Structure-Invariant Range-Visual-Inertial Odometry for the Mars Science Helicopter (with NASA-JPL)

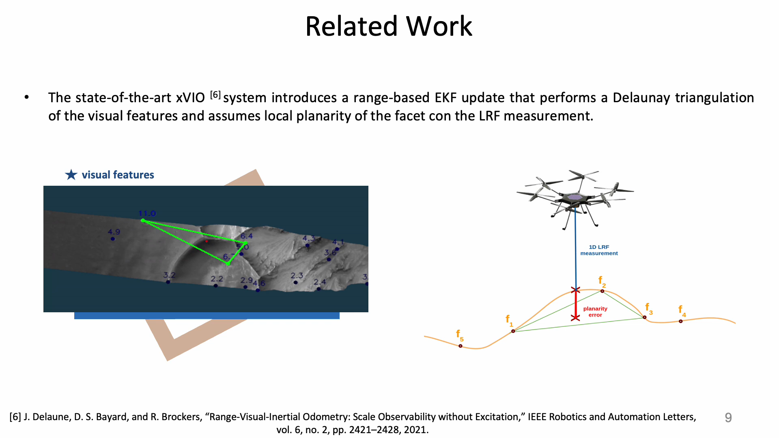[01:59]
The state-of-the-art Visual Odometry Framework XVIO relaxes the planarity assumption from globally to locally flat by constraining local regions of the terrain with LRF measurements. However, since the goal is to fly on highly non-planar terrains,
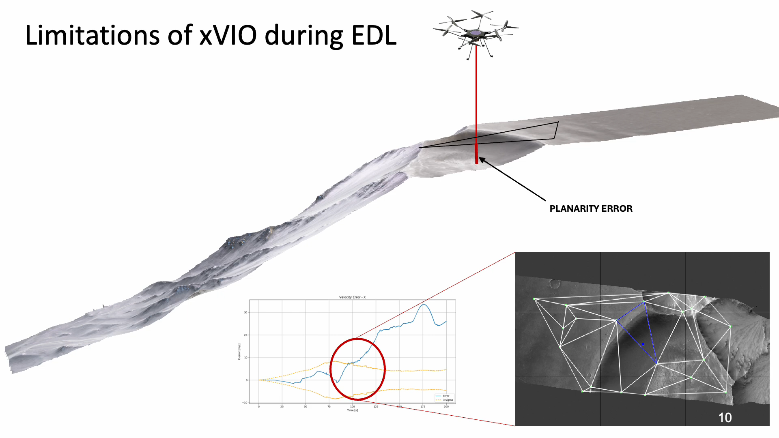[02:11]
this would still introduce significant errors in our pipeline that would affect drastically the performance of the state estimation. Our proposed method drops any type of planarity assumption by initializing the depth
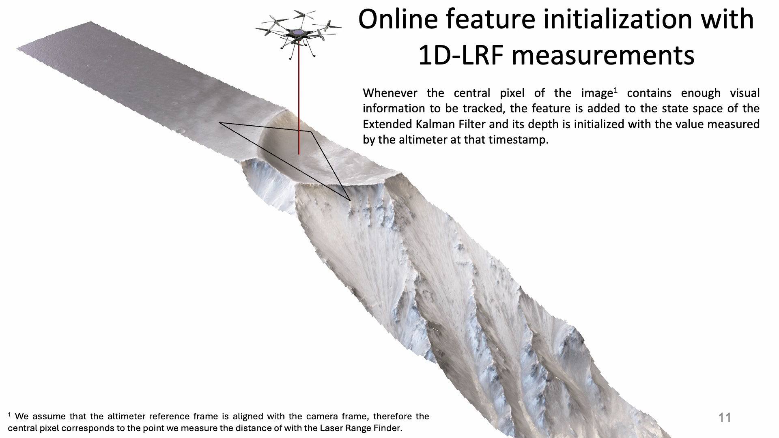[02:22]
of the features with the true value of the LRF when we are sure they can be tracked over time. The facet model therefore collapses into a single feature, avoiding any type of flat surface assumption on the scene.